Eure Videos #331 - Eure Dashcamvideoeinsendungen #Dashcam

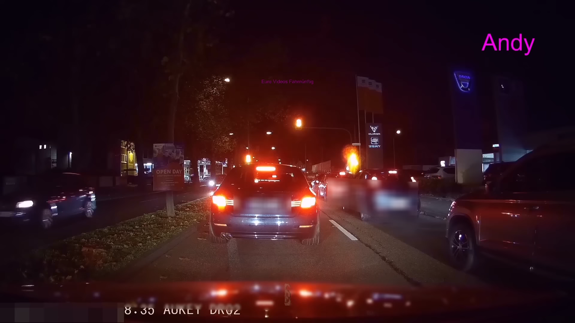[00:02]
Die anderen fahren alle weg, nur unsere Tante, die muss gaffen, was da passiert ist. Quittung kriegt's ja. Ja, Moment, gleich wird's quittiert. Oh, die Felgen haben mit Sicherheit einen mitgekriegt, aber richtig.
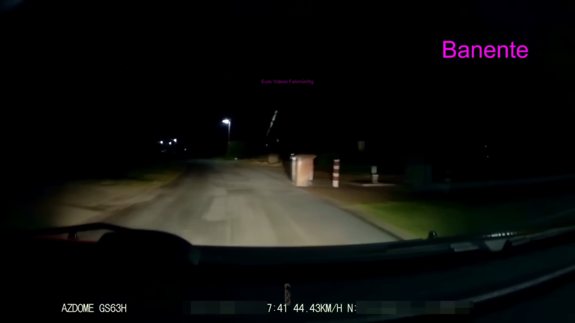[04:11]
Man hat's ja auch erst gar nicht gesehen und man denkt sich, warum macht'n der da lichthupe die ganze Zeit? Meine Fresse! Geistig eingeschränkt! Aber mächtig geistig eingeschränkt! Ton mach ich mal weg, man hört eh nichts. Arnon schreibt, betrunkener junger Mann, der auf dem Bürgersteig geschlafen hat.
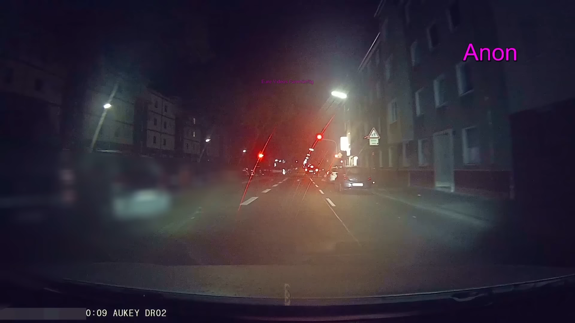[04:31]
Die Frau vor mir hat zwar löblicherweise angehalten, aber direkt den Rettungsdienst alarmiert. Ich bin dann zu ihm hin und habe mal nachgehört, wo denn der Schuh drückt. Er sagte lachend, dass er einfach nur rotzevoll ist.
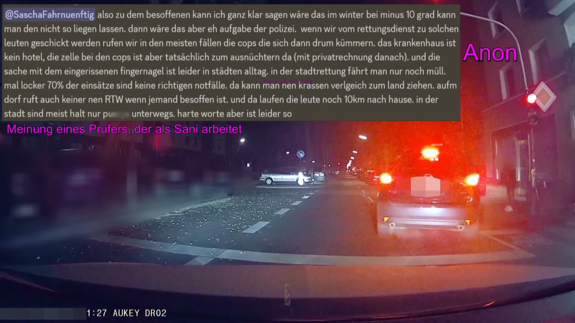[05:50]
Jetzt hier bei den Betrunkenen, das kommt halt immer drauf an, da will ich hier nichts generelles erzählen. Aber so wie mir der Typ hier den Eindruck macht und wie er aussieht, ich kann das Gesicht ja noch sehen, ich denke es geht, lass ihn nach Hause torkeln.
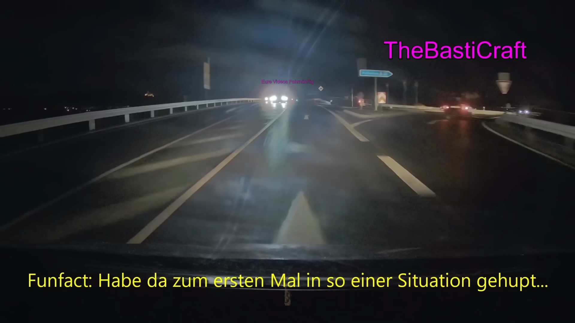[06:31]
Entschuldigt er sich oder was ist das hier? Aber die Nebelschlussleuchte, ne, die könnt ihr auch ruhig ausmachen.
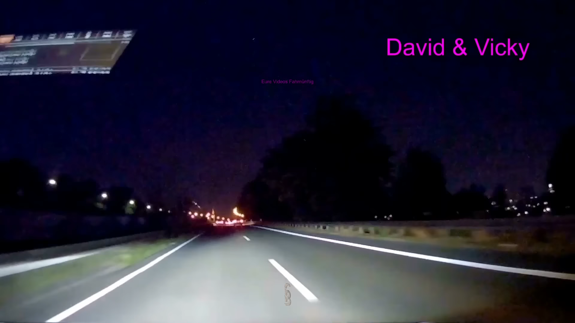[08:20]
sich so erschrocken, die waren am weinen. Die Frauen haben sich so schnell, wie man sich so anschaut. Es scheint irgendwie eine Sektflasche zu sein und es ist oben dieser dicke Plastikkorken da oben, glaube ich. Ich glaube, dass der das war. Der schwankt aber auch ordentlich vor uns. Hier wäre Vorlesen das Richtige gewesen, denn man erkennt es eigentlich gar nicht. Man hört, wie David Gas gibt und danach wieder bremst.
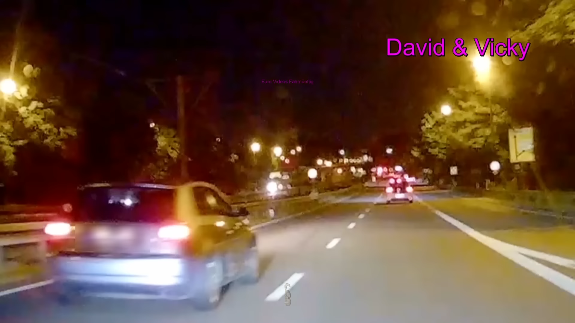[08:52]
Und jetzt liest er das Kennzeichen doch noch vor. Und er wiederholt es sogar nochmal. Ob sie da hingefahren sind, keine Ahnung.